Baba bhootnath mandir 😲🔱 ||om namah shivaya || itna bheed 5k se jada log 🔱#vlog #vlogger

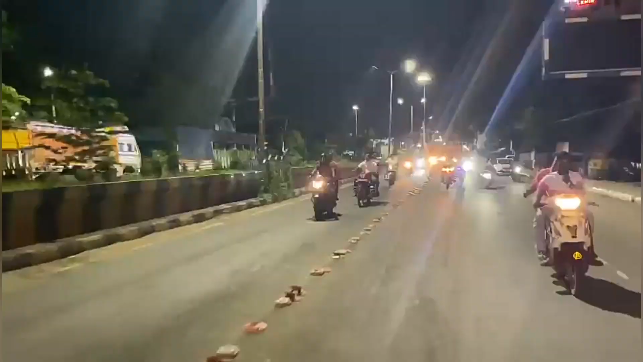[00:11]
पुणे के पटाखा फोड़ते हुए सबको इतना सारा बाइकर लोग
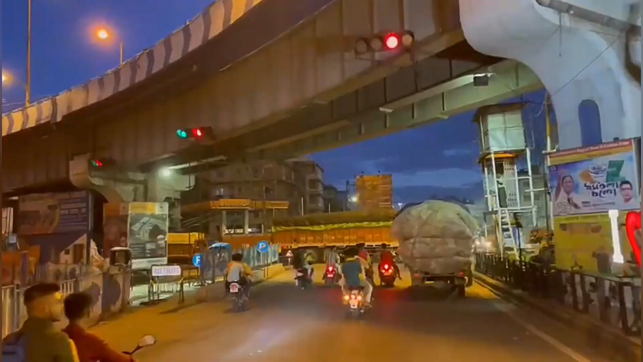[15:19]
शिवपुर का ब्रिज क्रॉस कर रहे हैं अभी हम लोग, अब यहाँ पे रुक के आके डनलप मोड़ पे, ये डनलप का मोड़ है।